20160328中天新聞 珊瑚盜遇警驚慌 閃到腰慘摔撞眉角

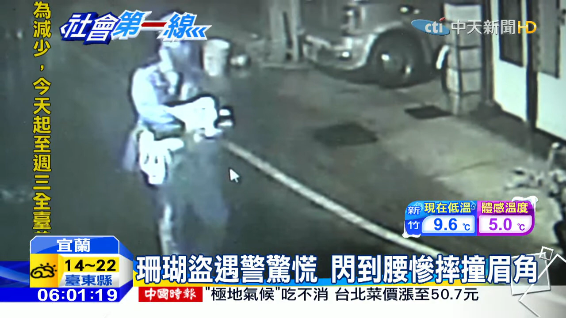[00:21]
快步走在大街上，还不时东张西望，生怕被抓到。